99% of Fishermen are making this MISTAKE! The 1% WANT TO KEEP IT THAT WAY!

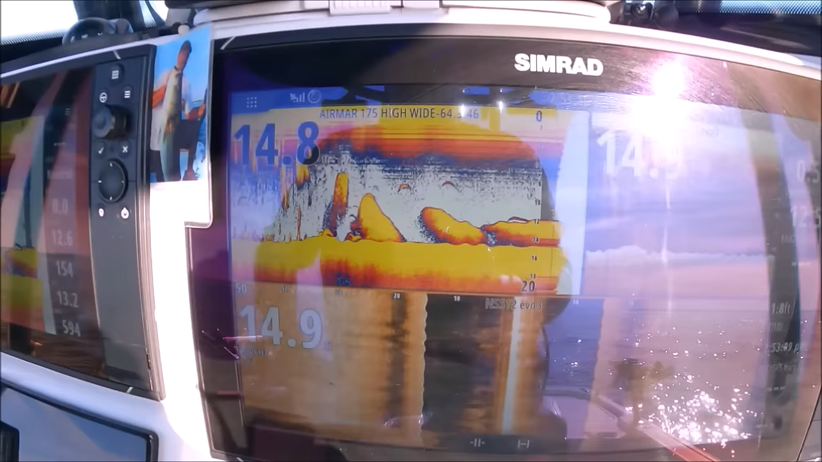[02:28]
And we're gonna look around a little bit. It looks fishy.
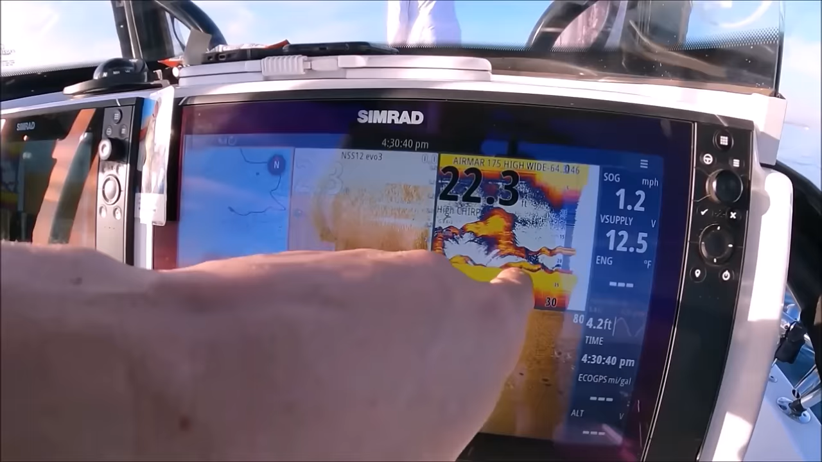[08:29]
Lots and lots of fish. Big shadows. Spoon should do it.
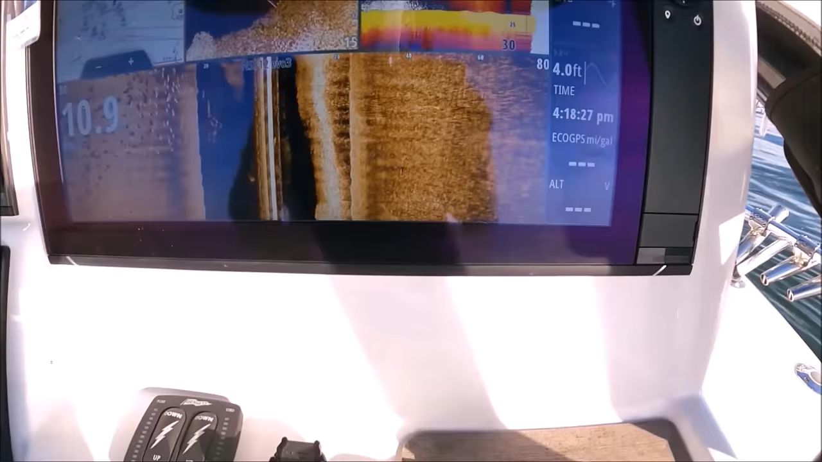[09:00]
It's gonna light up right here. Jeez, left side, port side. Those are striped bass inside the bait.
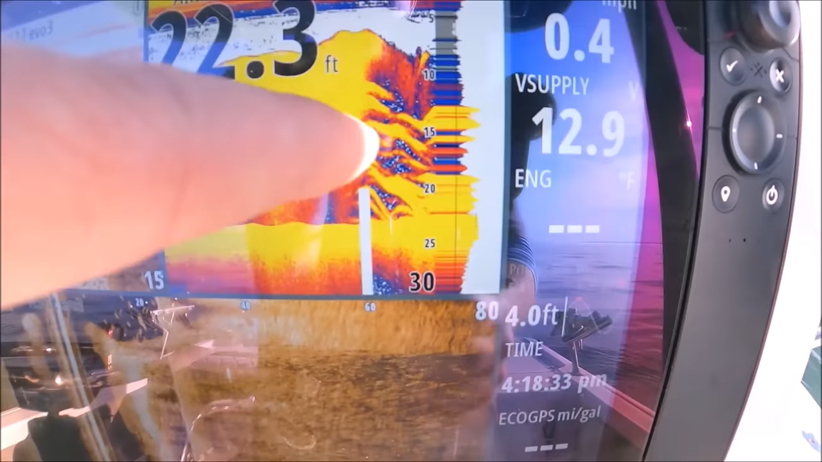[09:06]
Look at that. It's a great shot, isn't it?
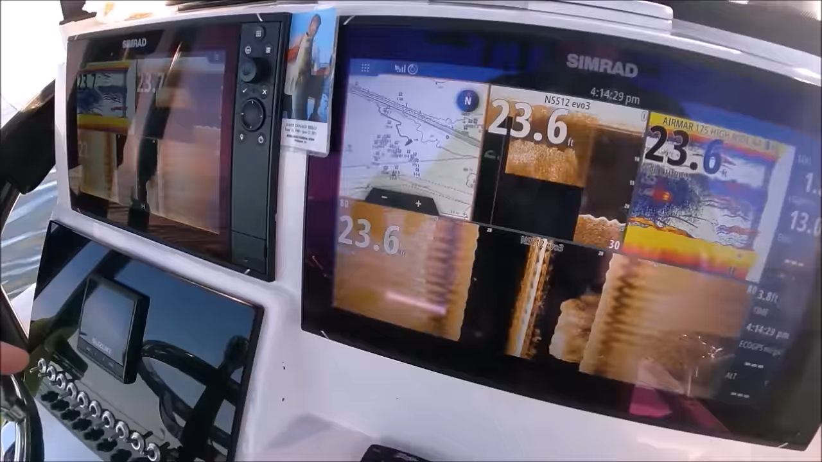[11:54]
On screen: depth 23.6 ft
If you look here, you see the big texture in there? Those are adult bunker. That's what we want.
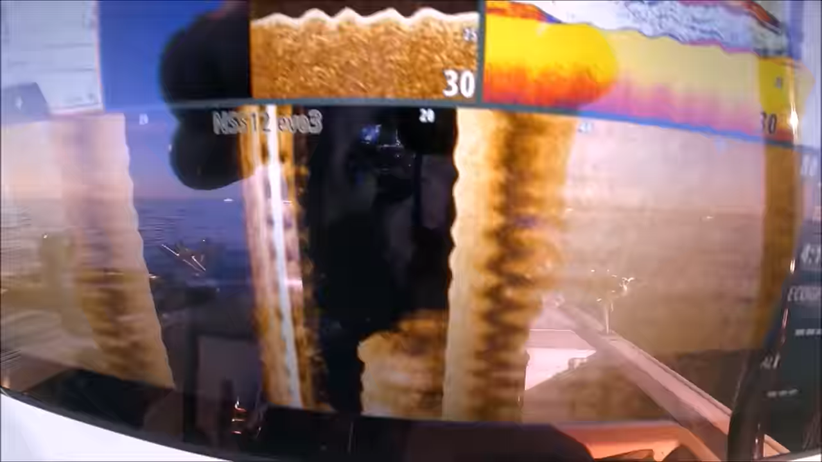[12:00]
It's adult bait.
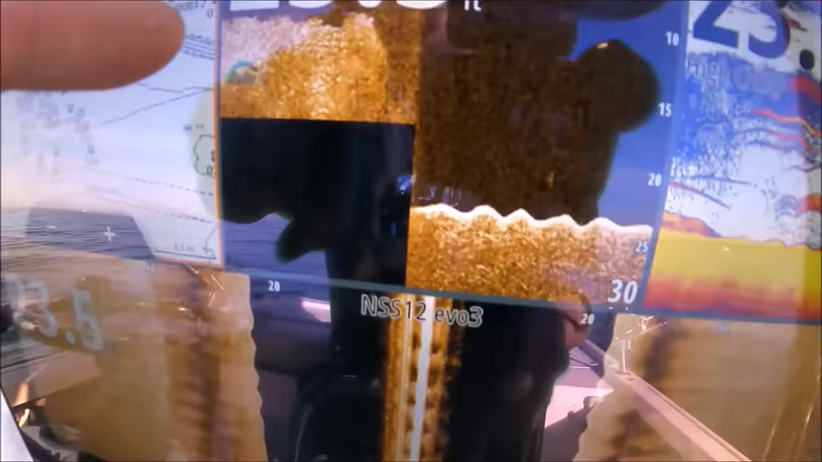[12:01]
See that? Big bait. Before we were just getting the haze, you know, the real fine haze, and that was all little bait.
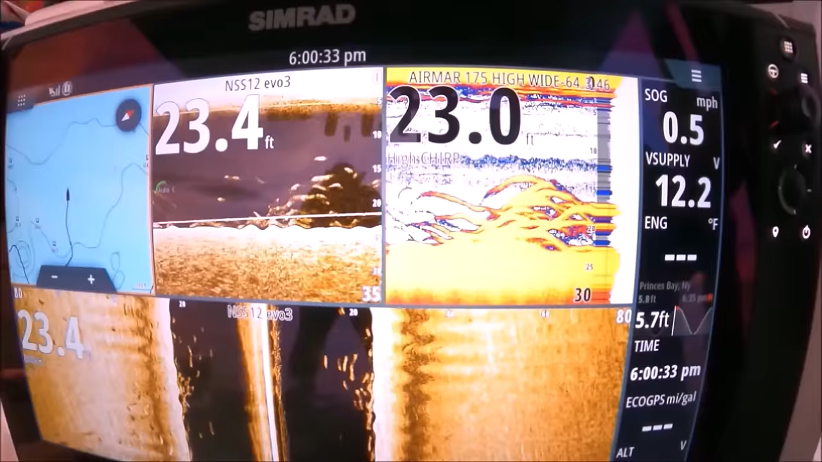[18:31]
On screen: speed 0.5 mph
I'm ready to get hit. 15 feet to the bottom, very thick.